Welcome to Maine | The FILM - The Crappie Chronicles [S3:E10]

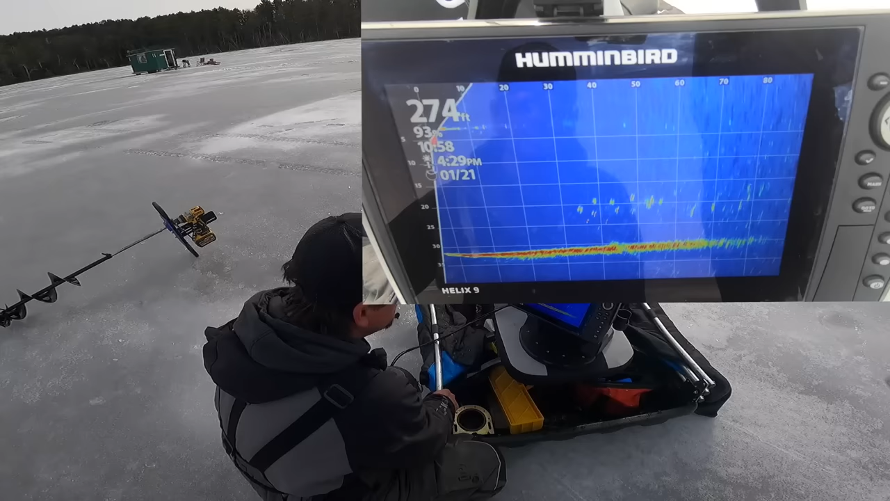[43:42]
Ah! Oh, there's a couple under this hole. They come to see. Oh my god.
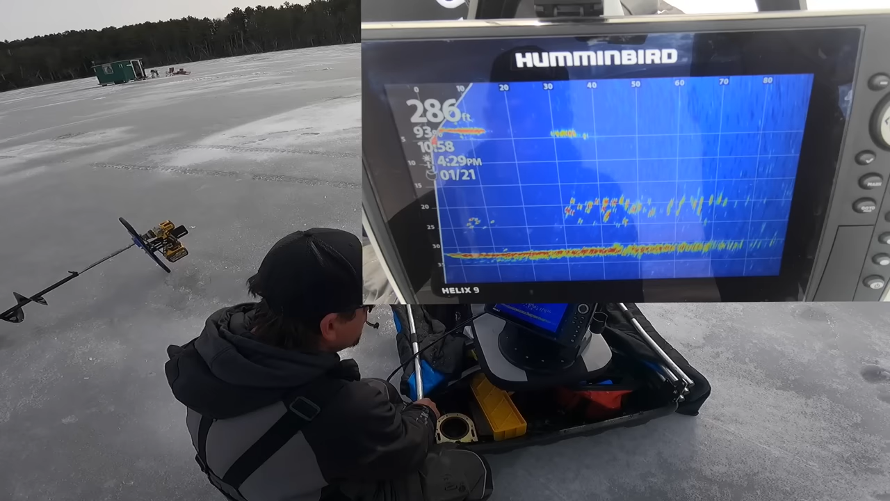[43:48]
So how big is this school?
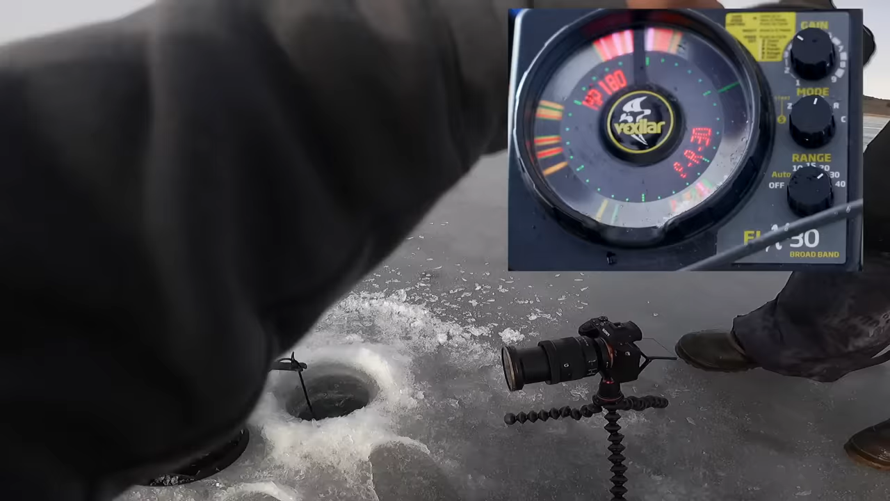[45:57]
Oh, geez, I didn't even see that one.
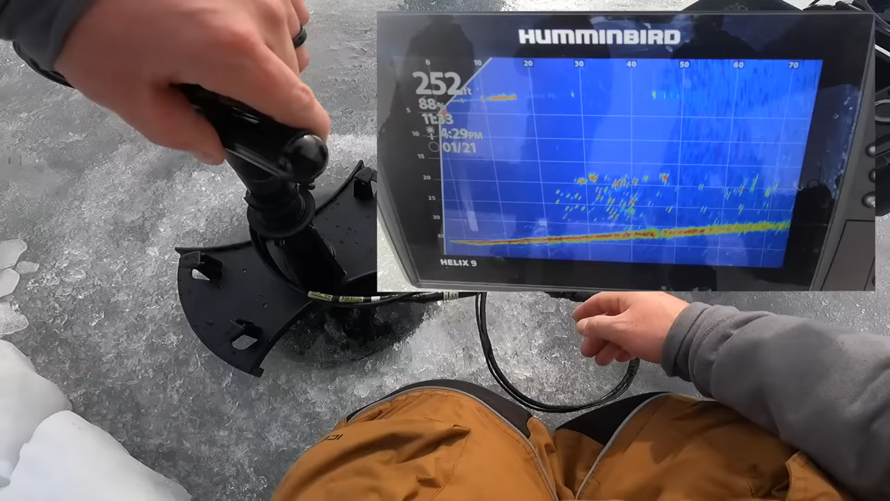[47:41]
So look at that. That's another big wad of them right here. And then. Oh yeah, look at them all. They're 360 degrees.
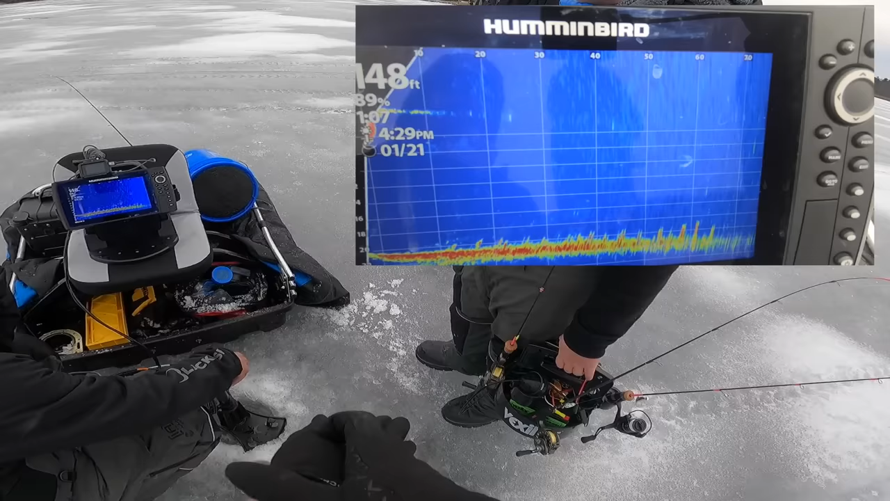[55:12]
107. There's a big one. See them? Yeah, that's a lot better. Okay.
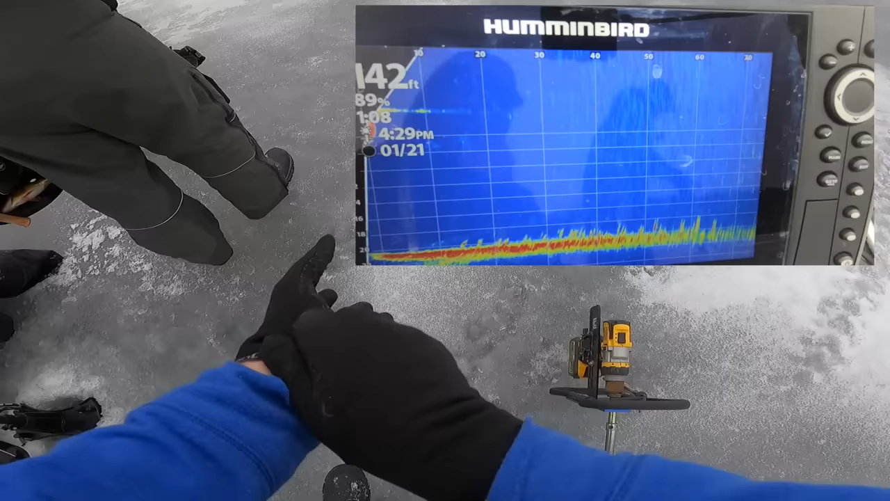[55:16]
Those are the ones I was. Yeah, I mean, we'll give this like, yeah, look at this. Yeah, we found them. I think he could have hit more perfectly flat.
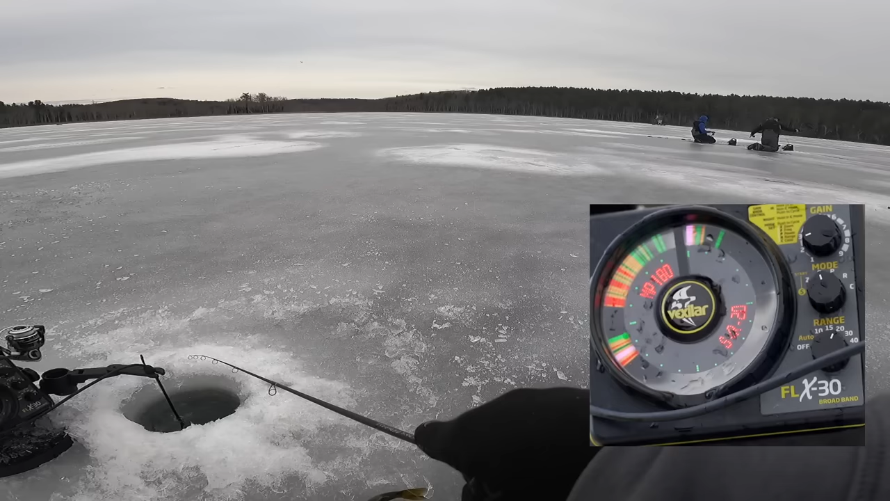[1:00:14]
And I got him. And there's a bunch more down there.
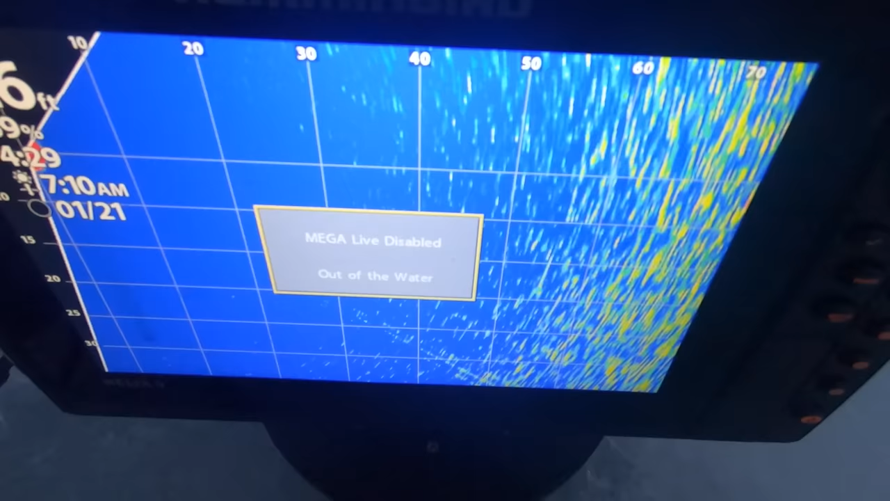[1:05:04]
Don't do nothing. We've seen it there. Because it looked like it might have been kind of a stack. Oh my God.
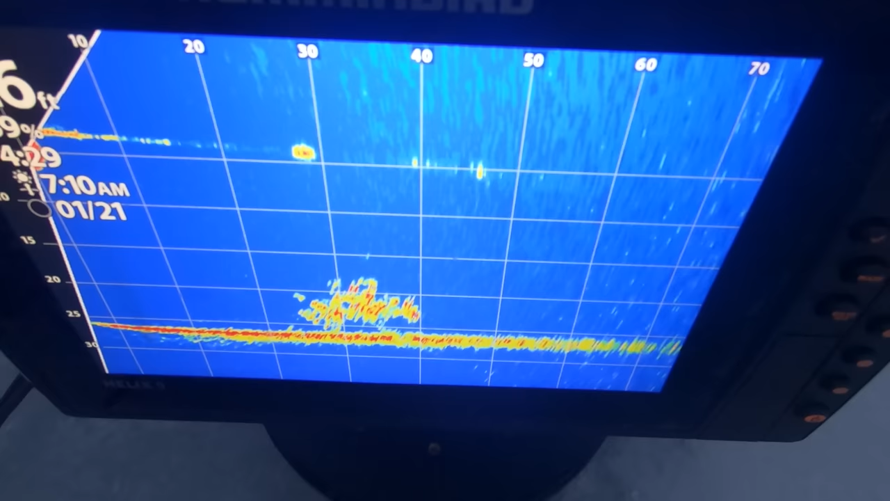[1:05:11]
I mean, look at this. Look at this. Okay, yeah, I'm cool with that. You should go 35. There. That looks pretty good. 35 right there.
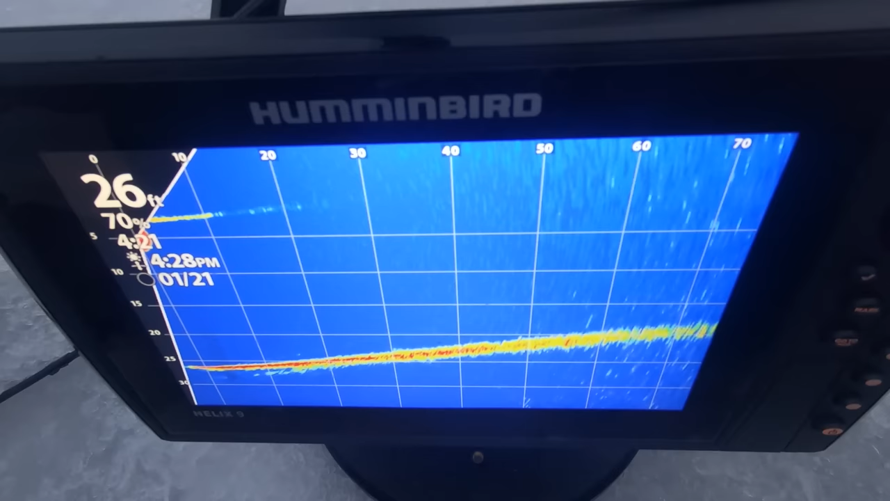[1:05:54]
On screen: depth 26 ft
Oh, whoa, whoa, whoa, whoa, whoa. Everybody shut up. There they are.